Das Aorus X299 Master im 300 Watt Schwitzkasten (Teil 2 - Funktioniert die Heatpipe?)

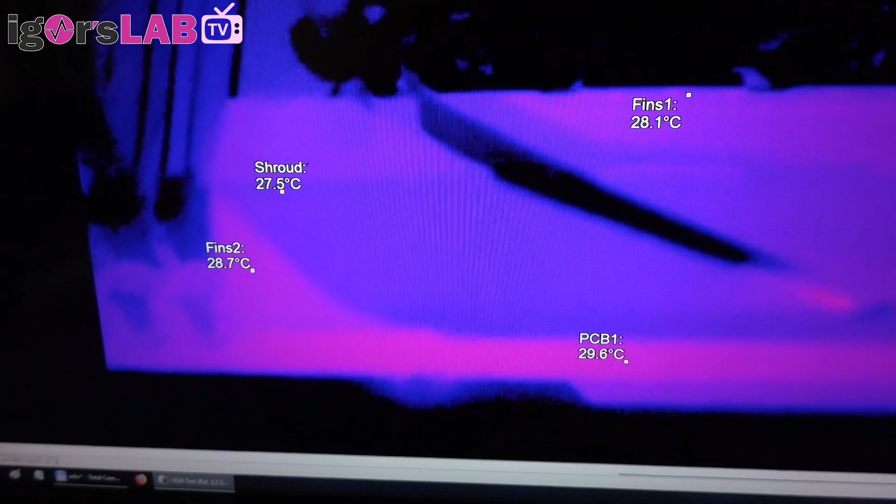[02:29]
Wir haben die Kühlfin, ein klein wenig kühler.
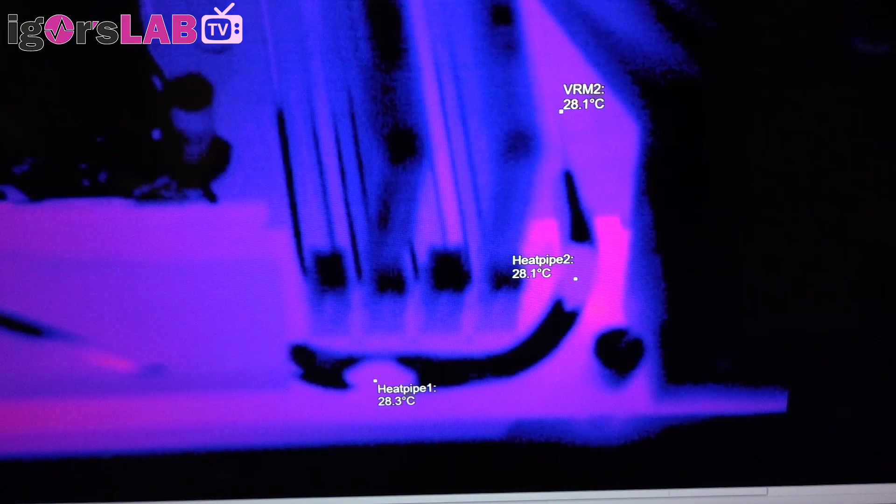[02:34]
Wir sehen unser Hip-Hop und wir sehen den zweiten Kühlblock.
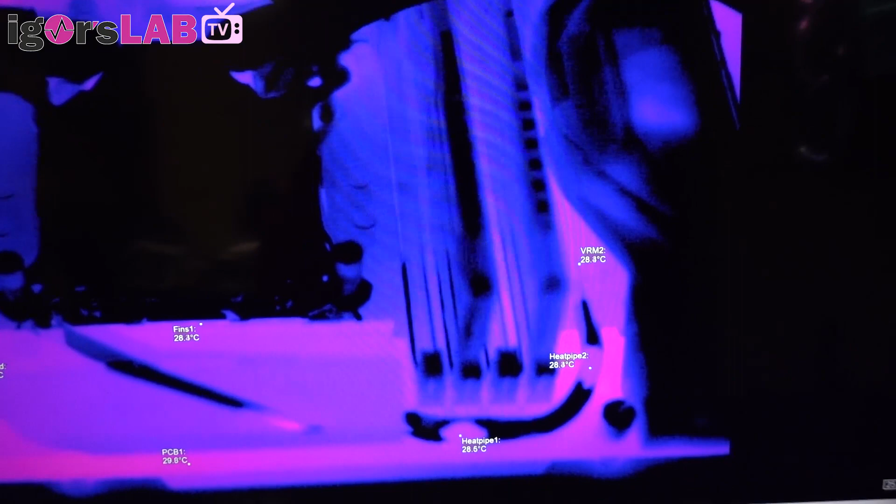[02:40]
Und unten drunter ist noch ein bisschen was Warmes, auch auf der Platine, aber es ist noch schön kühl.
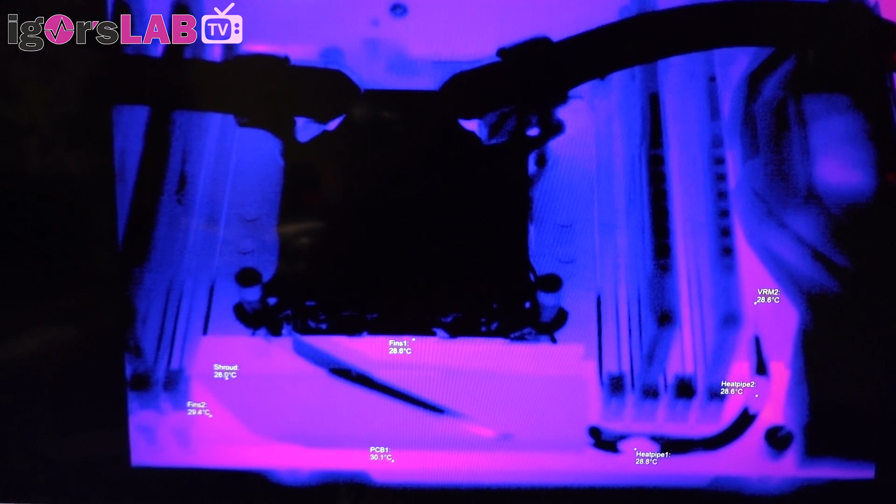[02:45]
So, das Spielchen mit Prime95 auf der X, das kennen wir. 18 Kerner, 36 Threads und ab geht die Luzi.
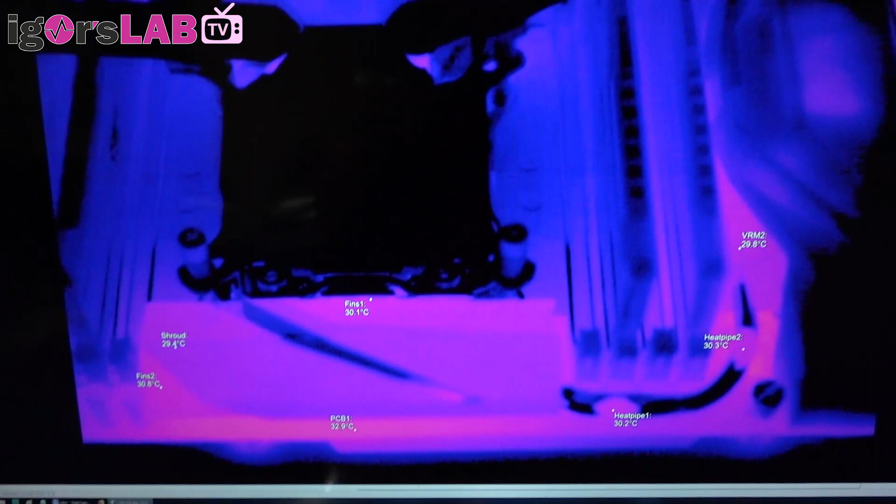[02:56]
Jetzt schauen wir uns an, was passiert mit den Spannungswandlern.
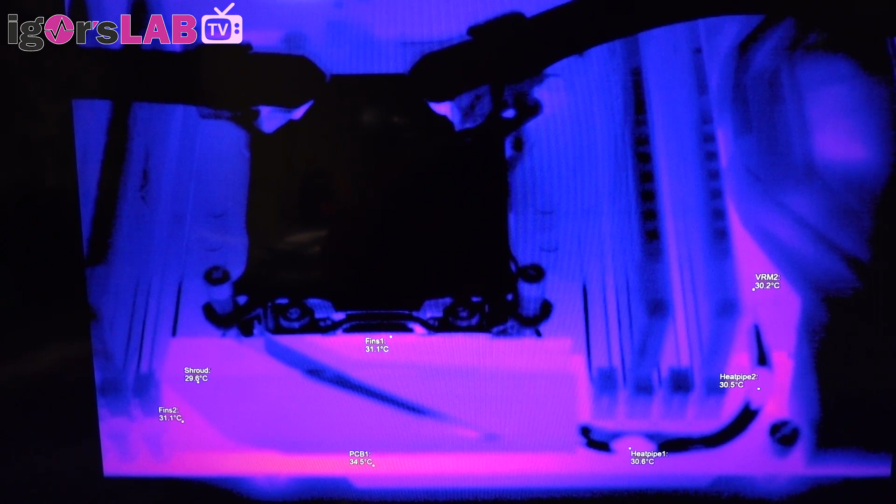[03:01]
Wenn ich jetzt 300 Watt hier durchpulvern muss, es passiert langsam was. Es wird wärmer und es wird noch ein bisschen wärmer.
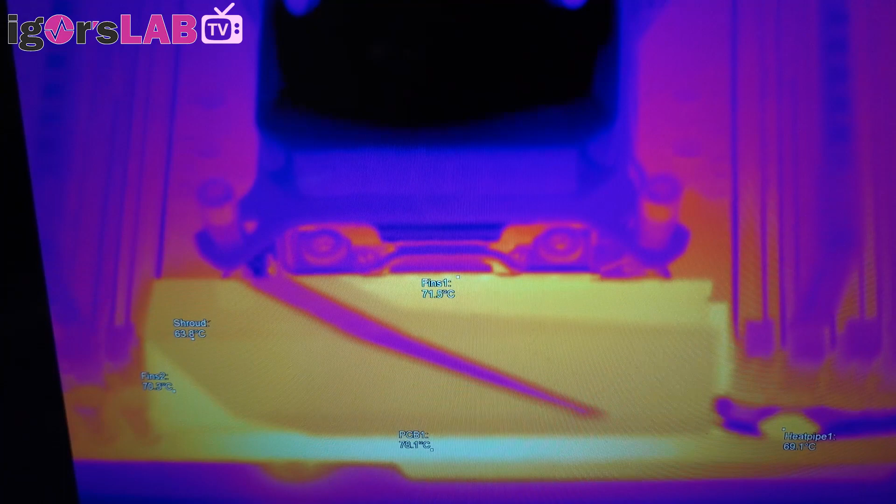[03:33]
Wir werfen einen erneuten Blick auf die Platine. Und wir sehen, es wird warm. Wir haben ungefähr 78 Grad Celsius, jetzt schon im Bereich der Spannungswandlern. Gestern hatten wir dann so nach einer Viertelstunde bis 20 Minuten 80 Grad. Das kommt also voll hin, deckt sich mit unseren gestrigen Erkenntnissen. Wenn wir nicht mal genau hinsehen.
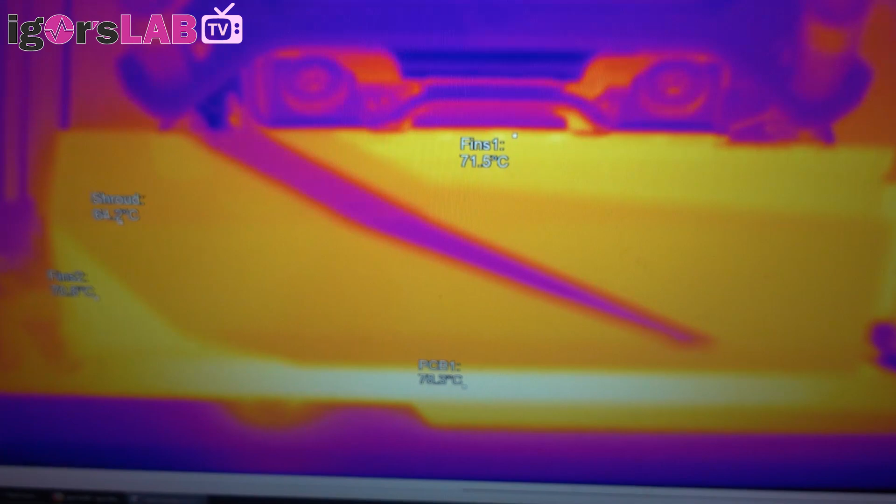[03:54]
Die Platine läuft mit reichlich, also 78,5.
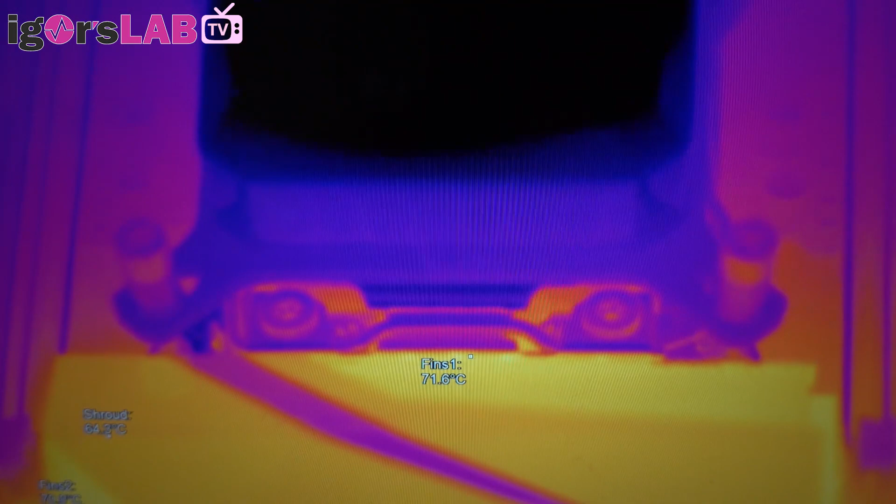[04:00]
Die Kühlfin hier oben, der wärmste Bereich, ist so bei 71,5. Tendenz immer noch ein bisschen steigend.
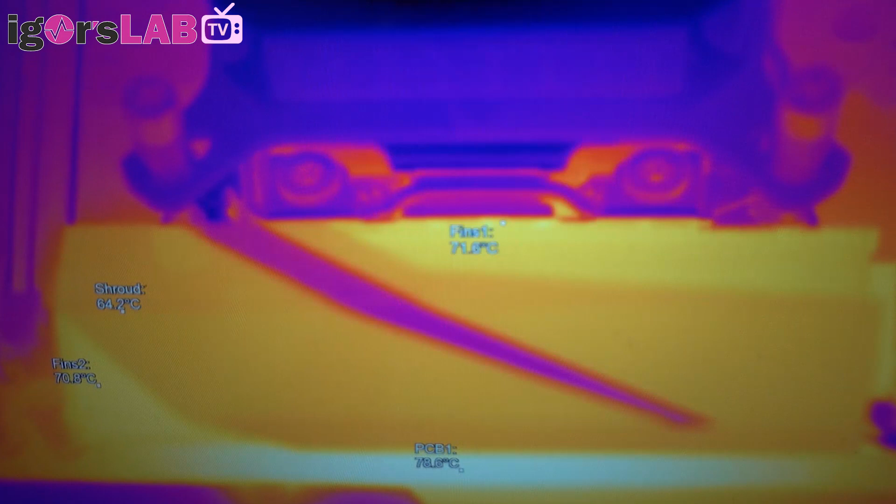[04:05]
Das heißt, wir haben hier ein Delta von ungefähr 6 bis 7 Grad.
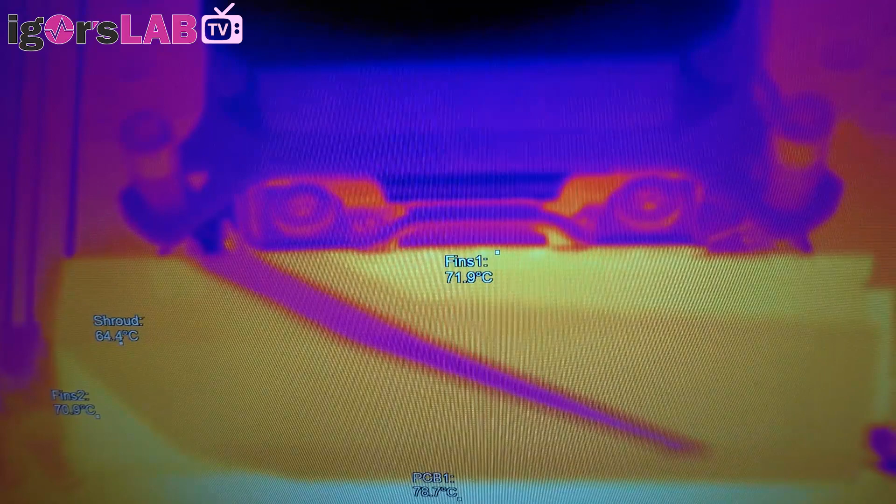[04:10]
Manchmal auch ein bisschen drüber. Also einigen wir uns mal so auf 7 Grad. Die obere Abdeckung ist jetzt natürlich nicht ganz so heiß.
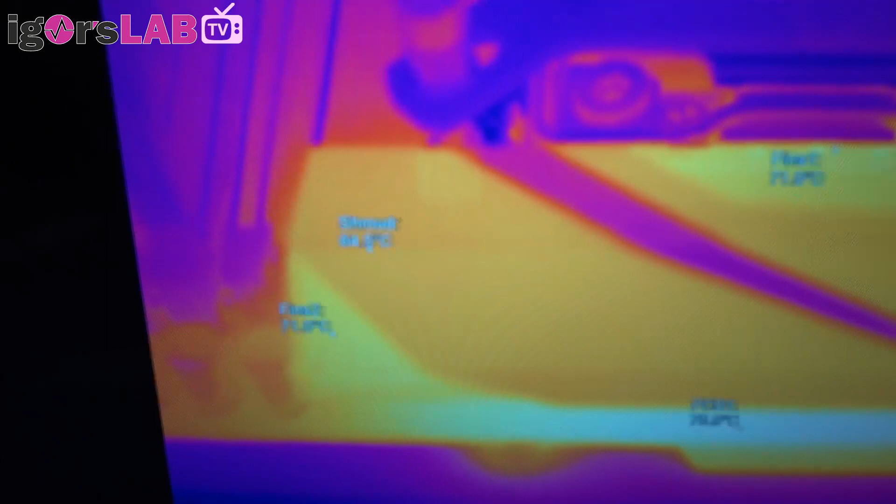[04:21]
Man sollte sie aber auch nach Möglichkeit nicht mehr anfassen. Weil 65 Grad ist nichts, was meine Finger auf Dauer gerne abmöchten.
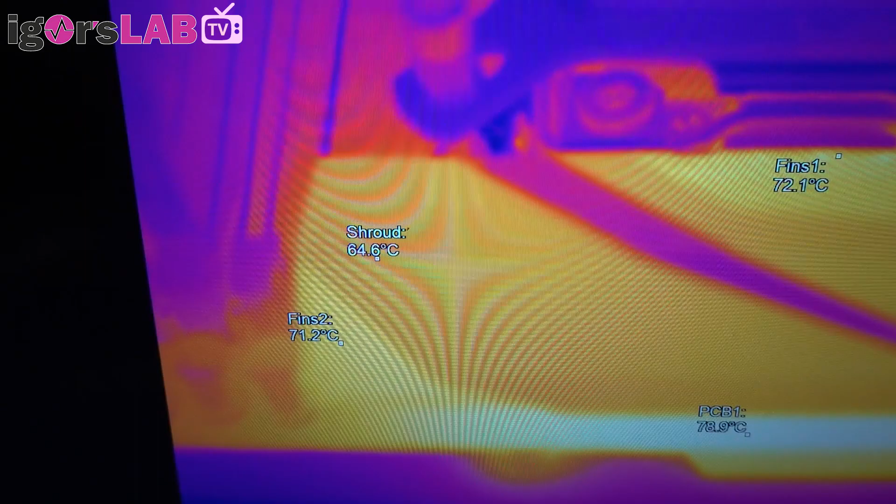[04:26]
Die Finnen auf der linken Seite sind hier am Ende ein bisschen kühler.
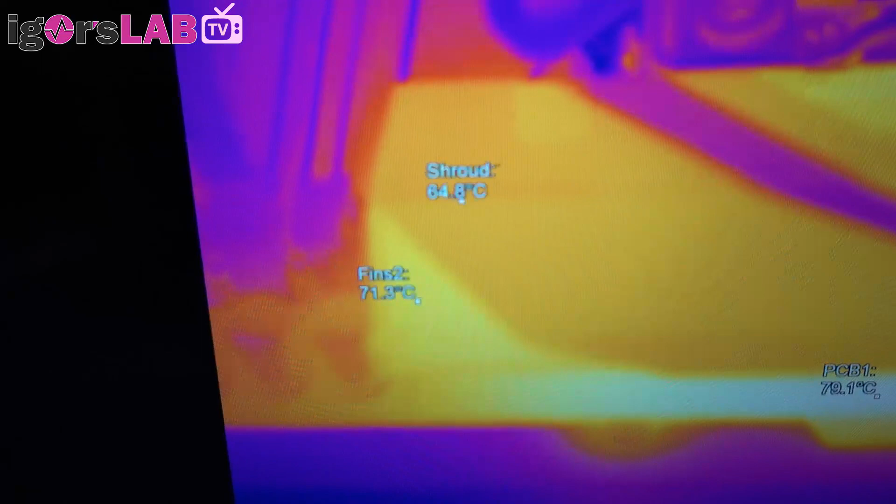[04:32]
Ist aber auch nur ein Grad. Die Last liegt natürlich hier absolut in der Mitte.
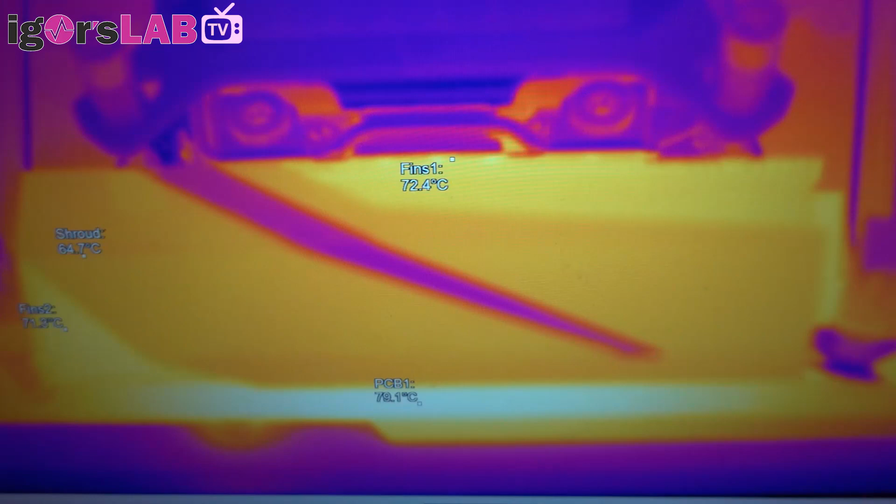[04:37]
Wenn wir uns hier uns mal die Heat-Pap anschauen. Wir sehen unsere zwei Messpunkte.
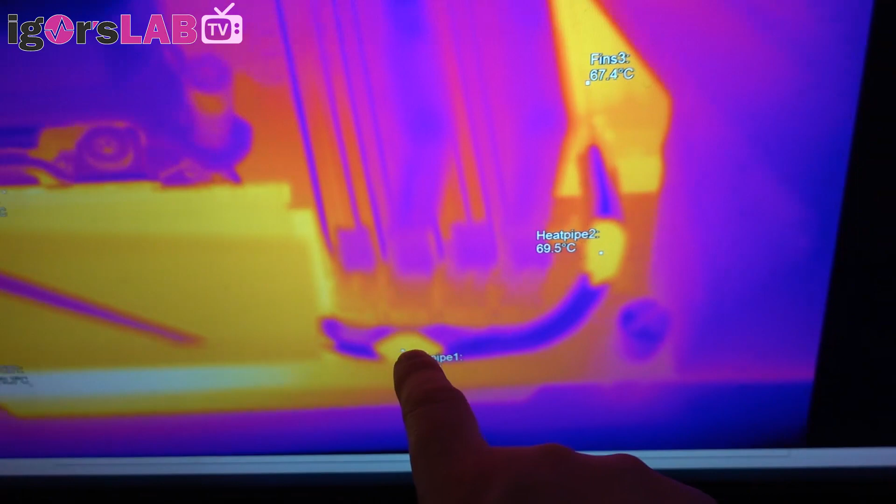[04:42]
Jetzt sehen wir auch, warum ich die mit Messlack etwas aufgehübscht habe. Weil nämlich hier kann ich gar nichts messen. Und würde ich jetzt da mal die Maß drüber zu holen und gucken.
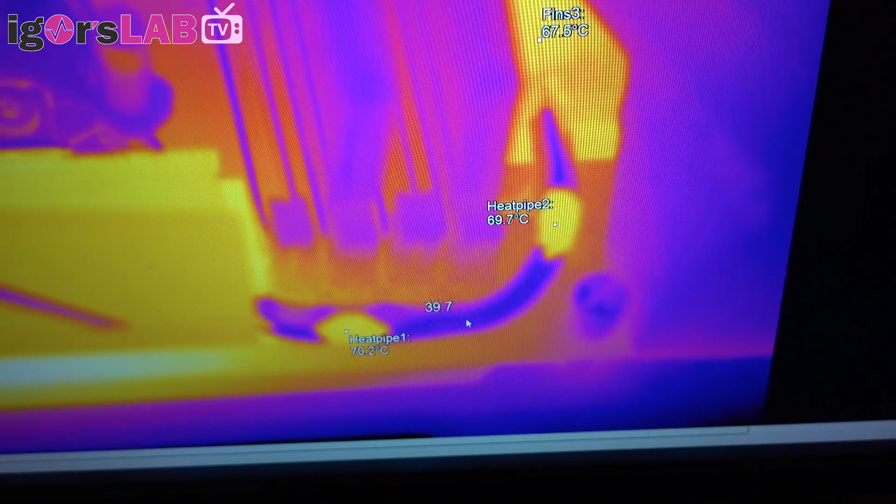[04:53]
Ja, also man würde jetzt eigentlich mit einer Infrarotkamera knapp 32 Grad, Anführungsstrichen, messen. Absoluter Schwachsinn. Das Problem ist wirklich, der Emissionsgrad an dieser Stelle ist jetzt nicht bekannt.
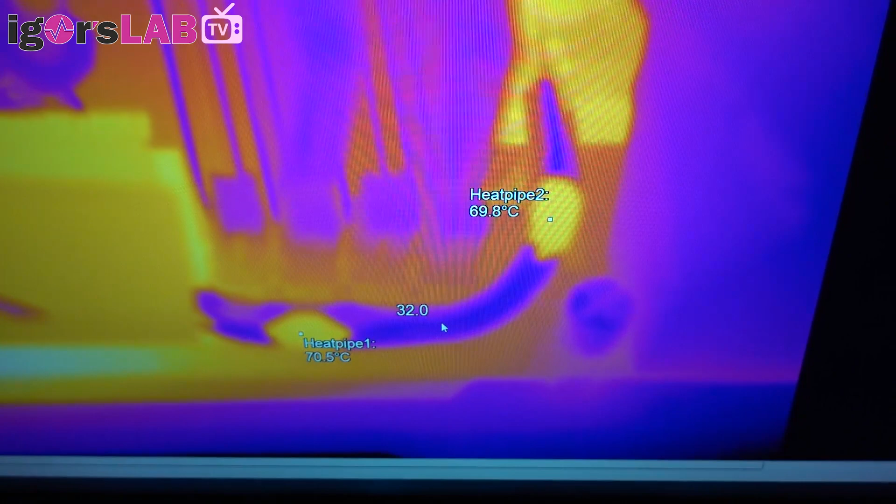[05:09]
Er ist auch unabhängig von, also er ist abhängig von der Temperatur. Und unabhängig von dem, was ich jetzt hier machen will. Ich muss immer mit kalibrierten Messlack arbeiten, damit ich einen gleichmäßigen Emissionsgrad habe.